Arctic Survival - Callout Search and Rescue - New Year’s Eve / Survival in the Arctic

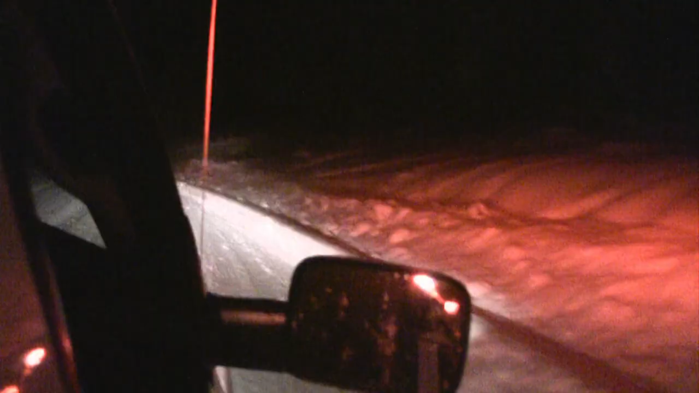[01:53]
A SAR vehicle will drive the road leading to Whitewater Winter Resort, periodically stopping to blare their sirens and call out. Eli, Eli, search and rescue. Yellows, if you can hear us. The team hears a sound.
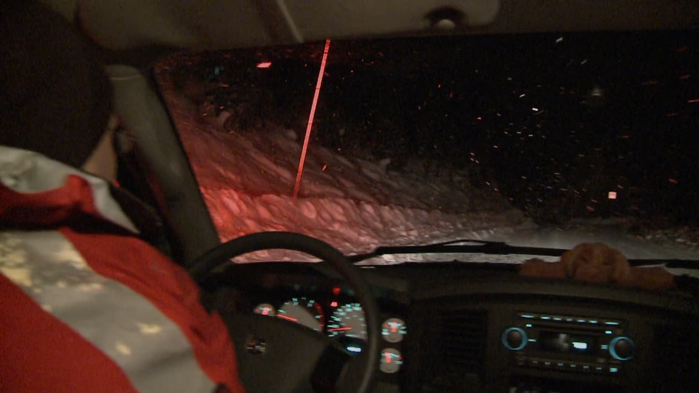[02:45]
A moving beacon of hope for the lost snowboarder.
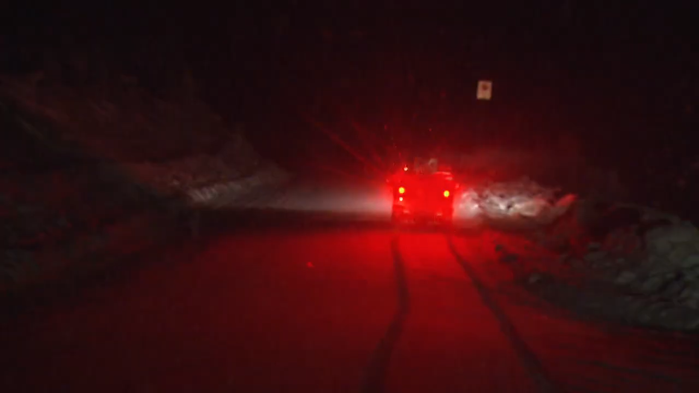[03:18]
Hey, Sam, we got him. There he is.